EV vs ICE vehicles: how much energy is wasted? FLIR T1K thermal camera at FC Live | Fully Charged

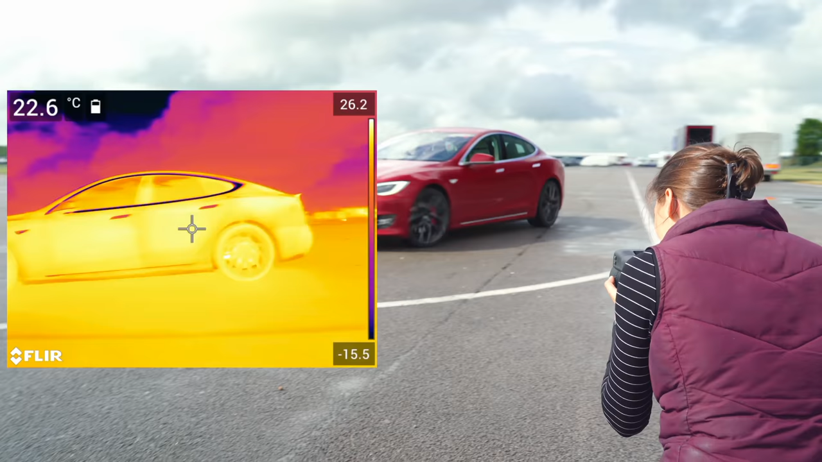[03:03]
On screen: spot 22.6°C
And you can see that the front tyre is really lit up.
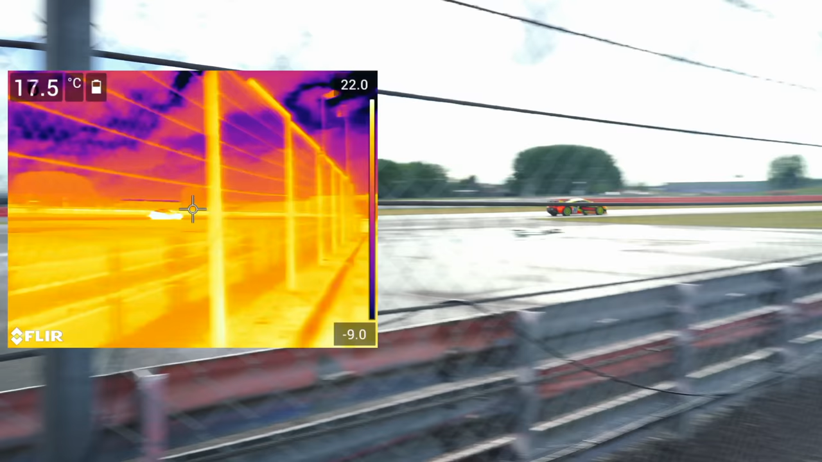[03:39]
On screen: spot 17.5°C
This is really cool. So one of the things about infrared that is a bit surprising is it reflects really well off some surfaces,
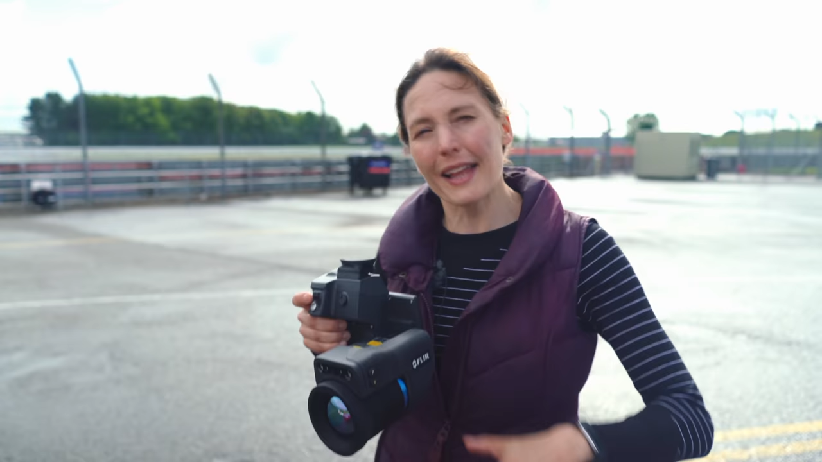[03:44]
and it's reflecting off this road. And so it's quite hard to get underneath one of these cars to see up on the inside.
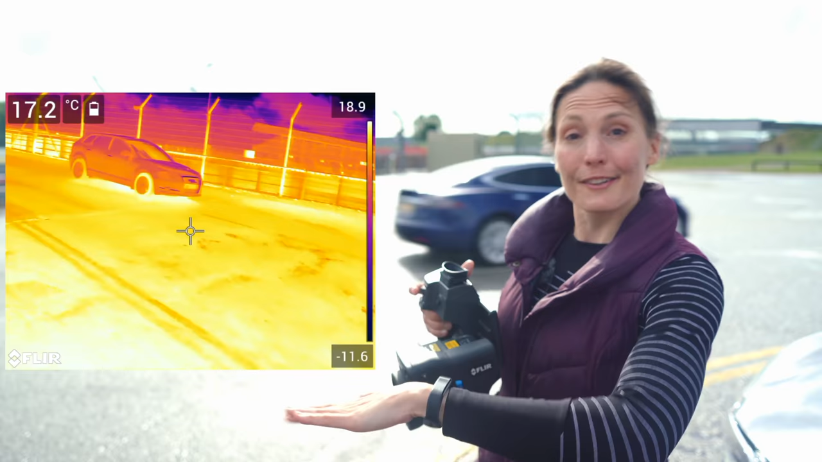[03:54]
On screen: spot 17.2°C
But when they're driving along the road, you can see a warm glow coming from underneath. And I reckon that might be the battery,
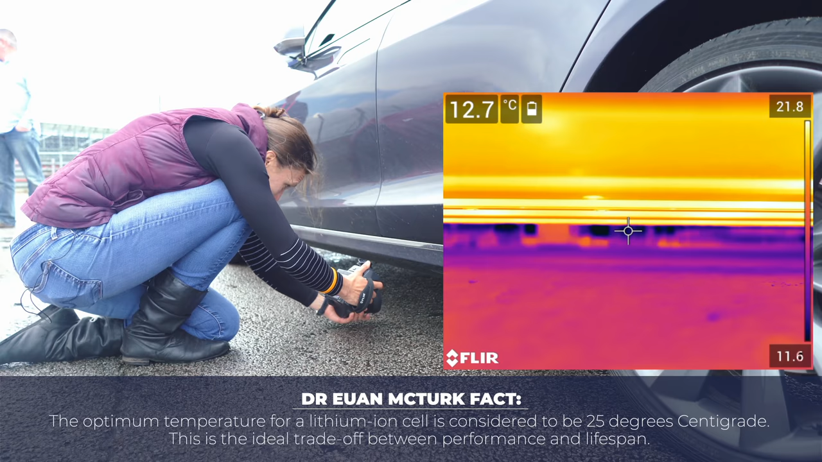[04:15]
On screen: spot 12.7°C
What is even better is I can see the cars going past on the other side of this car.
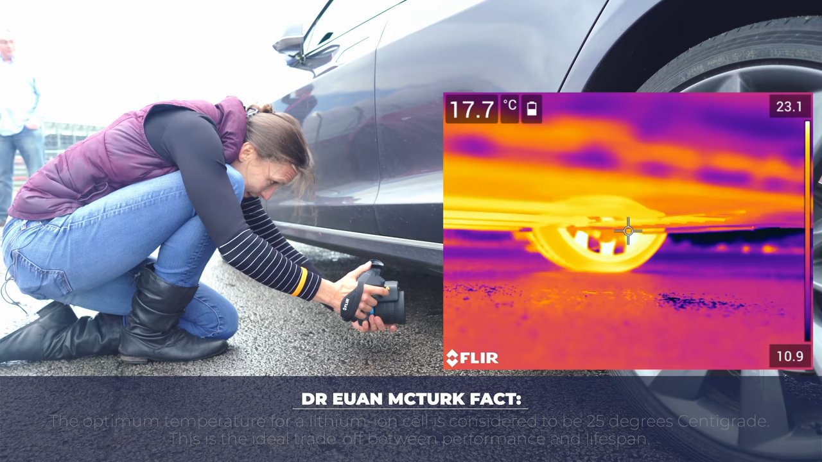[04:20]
On screen: spot 17.7°C
Bright little light zooming past.
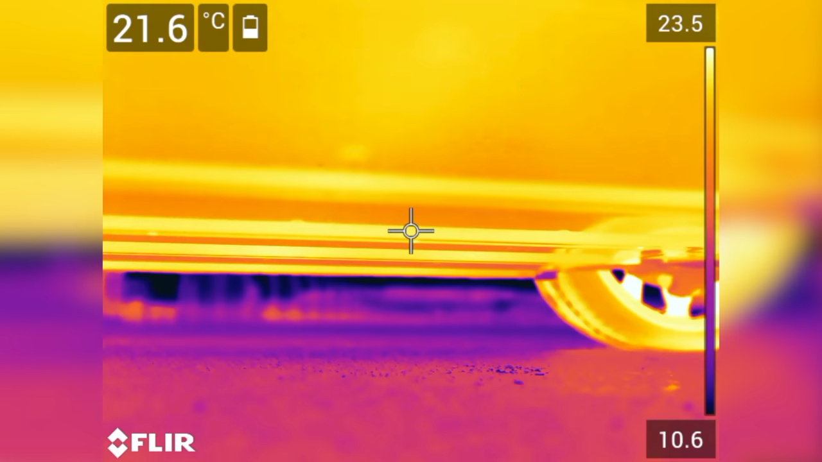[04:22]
On screen: spot 21.6°C
Yeah, it's about 22 degrees underneath. It's not, which is warmer than the surroundings, but it's not super hot.
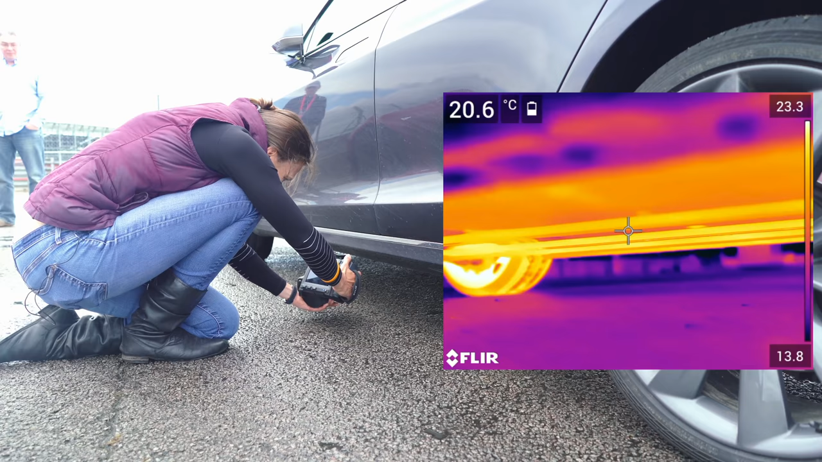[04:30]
On screen: spot 20.6°C
And actually, you know what is great? On the tyre treads, let's go right in here on the treads.
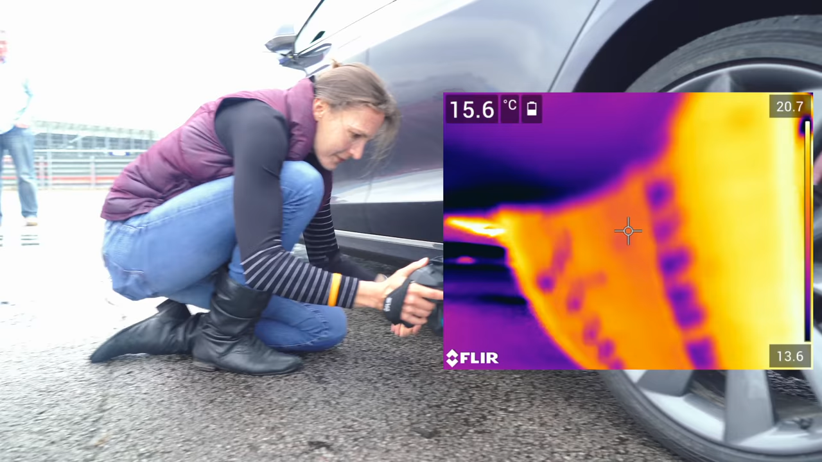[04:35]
On screen: spot 15.6°C
Even though it's been sitting here for some length of time,
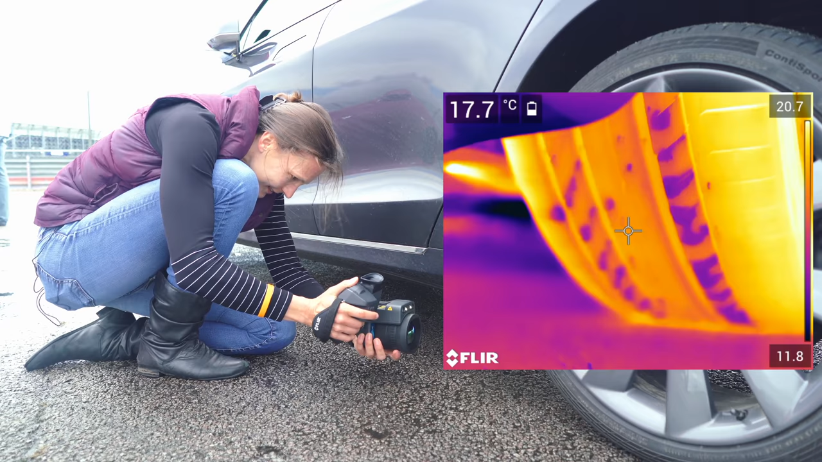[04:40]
On screen: spot 17.7°C
you can absolutely see where the tyres have been touching the ground. I reckon that you could assess the state of your tyres using this,
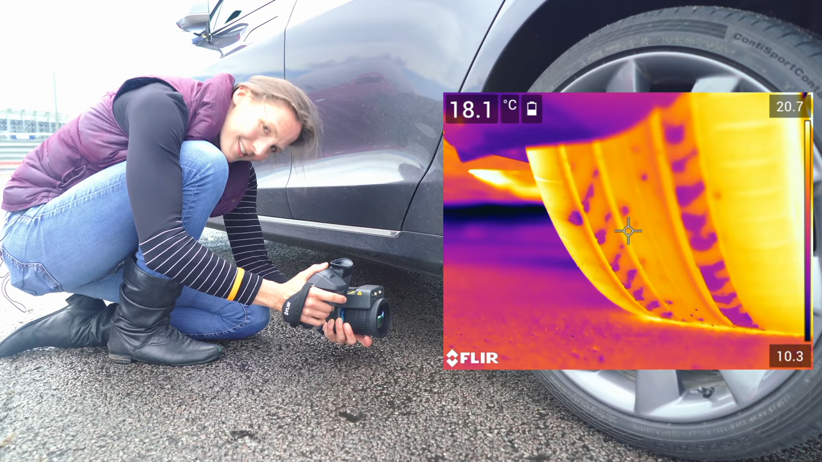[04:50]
On screen: spot 18.1°C
because the smoother they are, the more uniform the temperature will be, and you can see that these have got super hot in some places and not so much in others. Such a good toy.
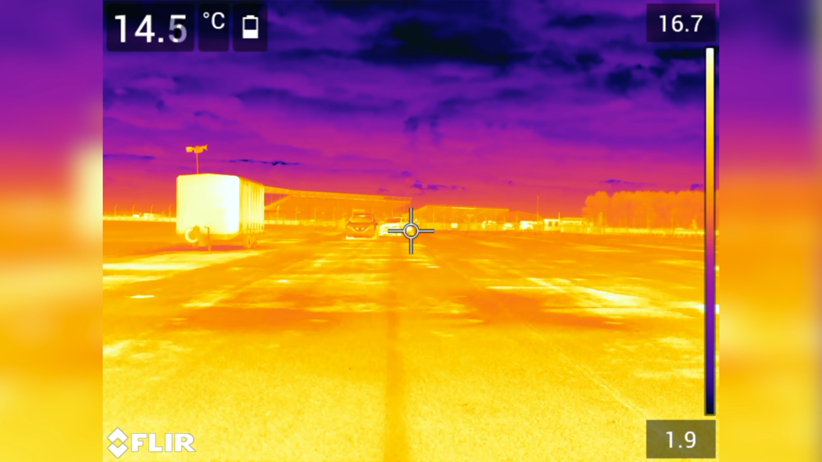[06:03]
On screen: spot 14.5°C
And the EV is actually quite hard to see against the background because it's basically the same temperature as its surroundings.
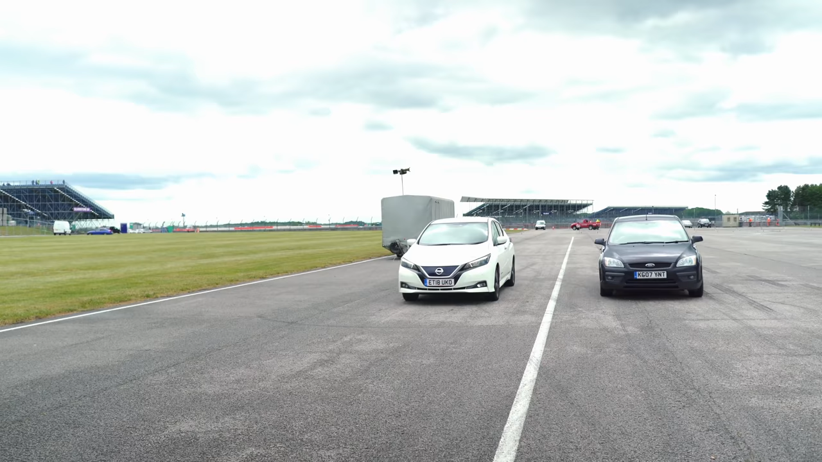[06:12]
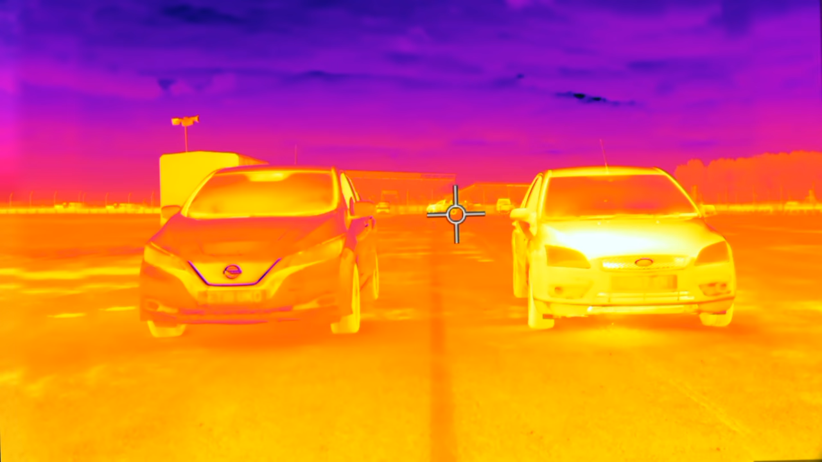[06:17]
If I was a cat looking for a nice warm place to hide on a, you know, on a cool day, I would be on this bonnet.
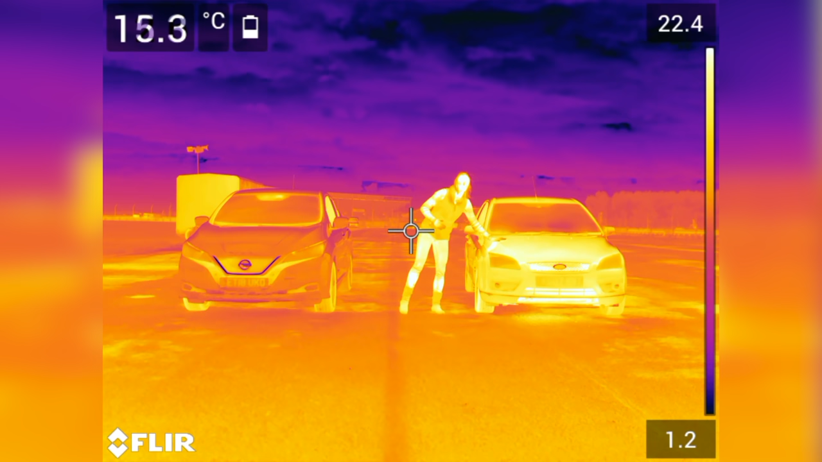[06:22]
On screen: spot 15.3°C
I can feel that, and this one is cool to the touch. So even without any swanky cameras, this is where a cat is going to sit. So now we get to look with the real detail and see whereabouts all that heat is coming from.